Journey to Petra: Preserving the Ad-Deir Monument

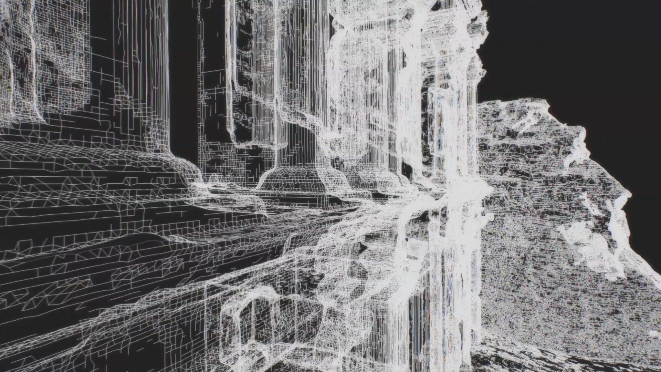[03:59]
As part of a comprehensive study of this site, the BYU team is enlisting new technologies.
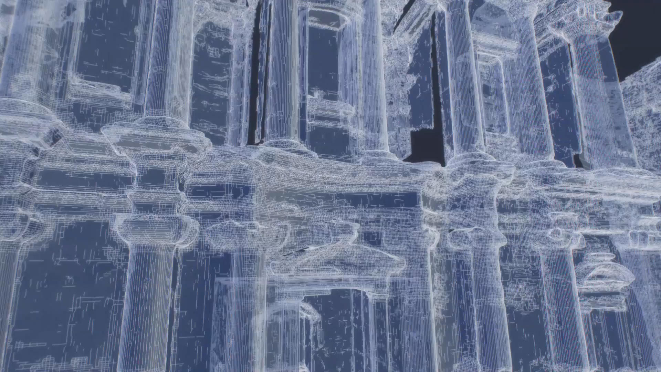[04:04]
High resolution scans of the facade document its current condition and help guide the conservation effort.
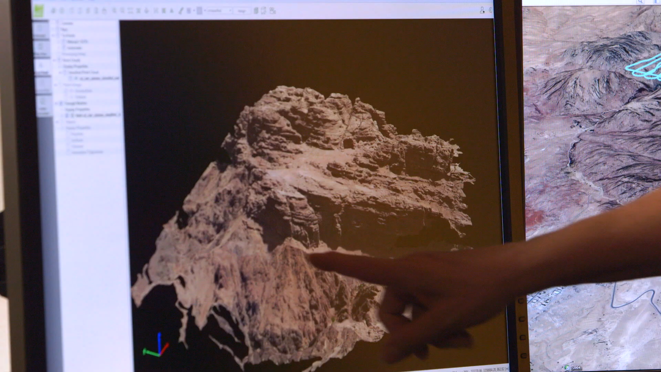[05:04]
This area where we have all these tombs along here.